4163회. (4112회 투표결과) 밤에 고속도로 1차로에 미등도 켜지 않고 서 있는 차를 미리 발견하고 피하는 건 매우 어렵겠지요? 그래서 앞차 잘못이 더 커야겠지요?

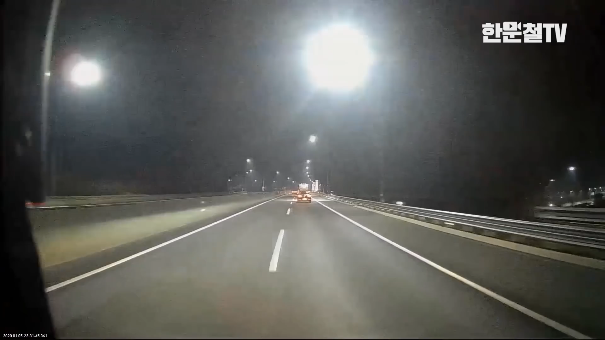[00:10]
네, 1차로 들어갑니다. 앞에 가는 10클러리를 초락해서 1차로 들어가는데요. 승용차가 앞에 먼저 들어갔고요. 승용차가 다시 빠져나가네요.
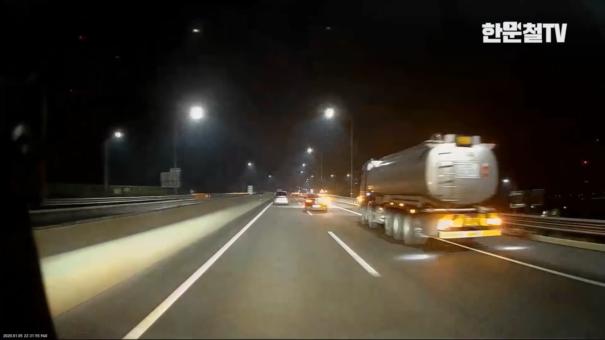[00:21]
오, 앞에 뭐가 있네 이거 이거 뭐야, 뭐야, 뭐야, 뭐야. 이런 이런 이런 이런... 우와... 헤헤 참나. 아니, 저 차가 저기서 서 있으려고 하면 뭐라도 켜놓고 있지. 비상등이라도 켜놓지 아무것도 없이 이렇게 서 있으면 어떻게 해요? 언제쯤 저 앞에 차가 가는 걸로 보이는 상황이죠. 앞에 차도 하나 빠져나갔고 또 여차도 빠져나갔는데 그런데 이때 여기서부터 2초만에 사고 날 것 같아요. 2. 며칠 만에?